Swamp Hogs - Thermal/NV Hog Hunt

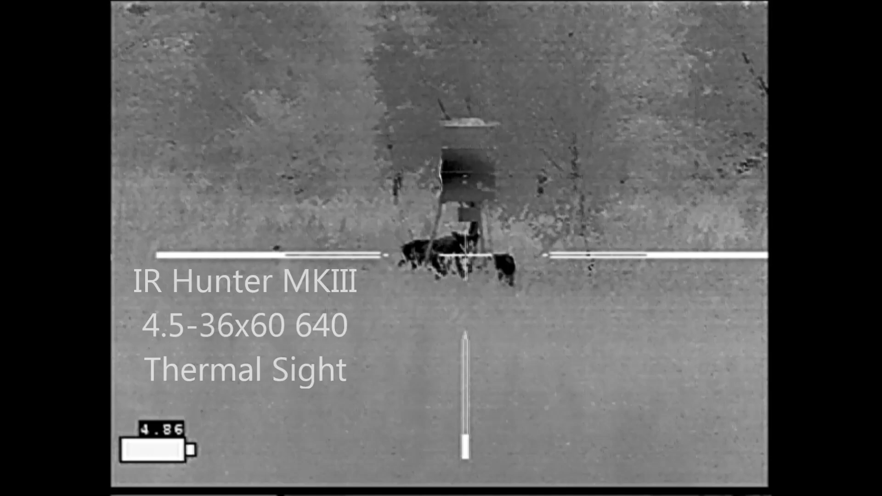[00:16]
Chris tells me that there are hogs under the feeder and that as a guest I get the first shot.
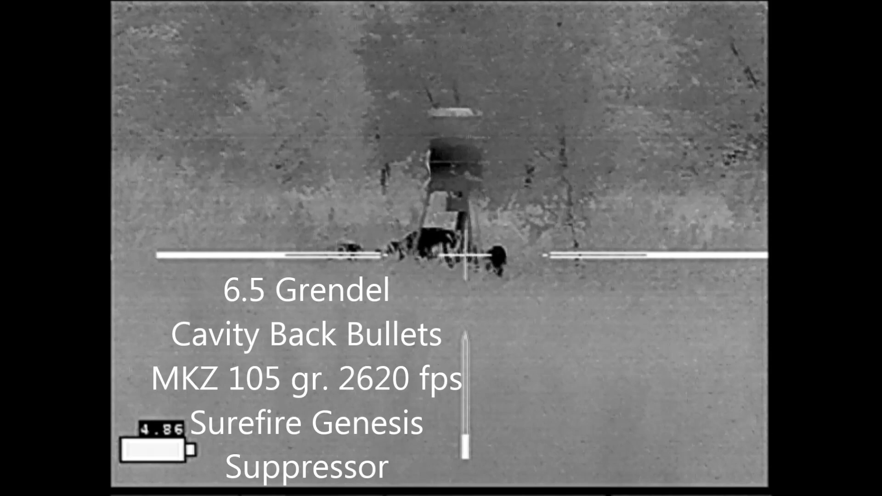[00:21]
So I lined up and put a shot through the right eye.
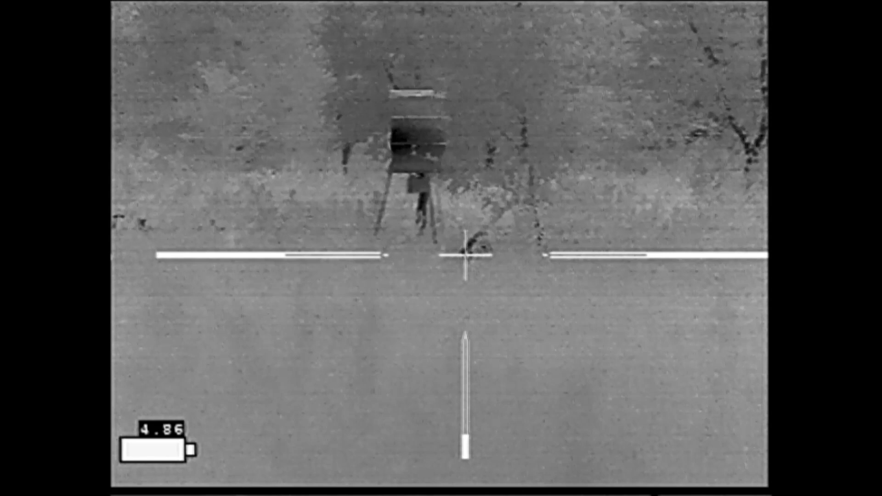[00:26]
A few minutes later I was able to return the favor.
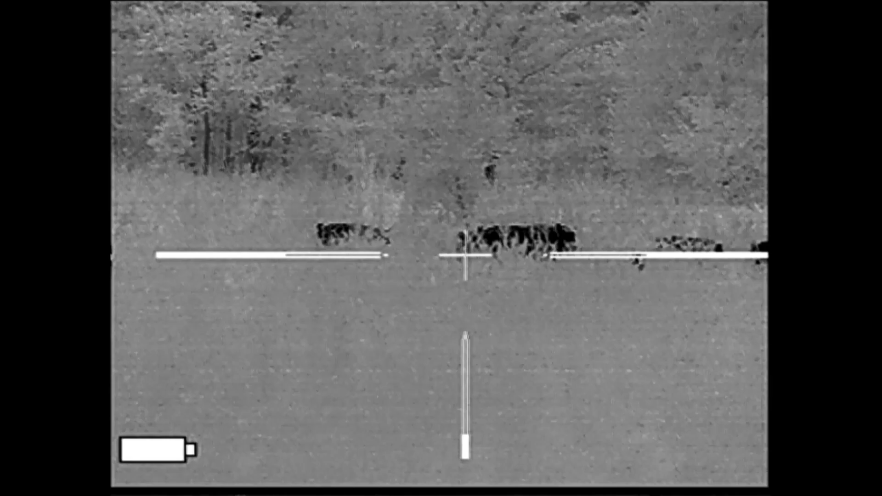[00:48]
As I was sitting on the far right I went ahead and picked the hog that was on the far right hand side and was just waiting for the count which was apparently a little too quiet for me.
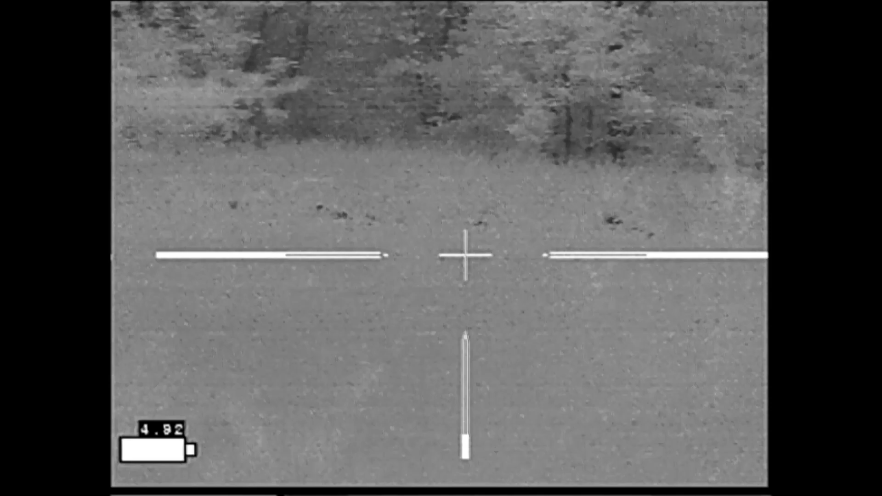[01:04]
Good impact which is what you would expect given that both shooters targeted the same hog. The two hogs came in at 70 to 80 pounds a piece.